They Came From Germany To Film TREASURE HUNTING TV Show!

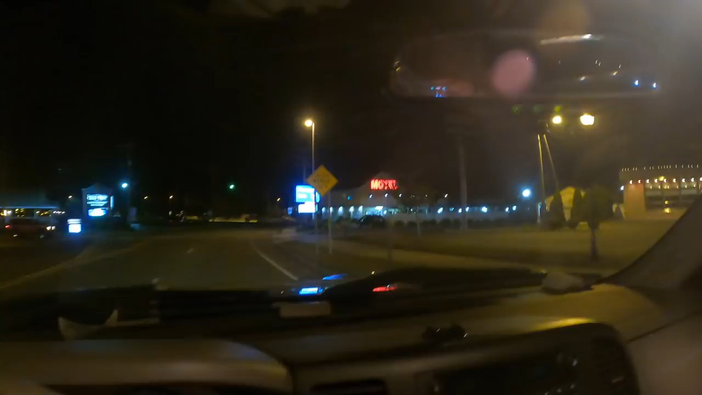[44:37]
So this is where they booked the German operation at the Passport Inn.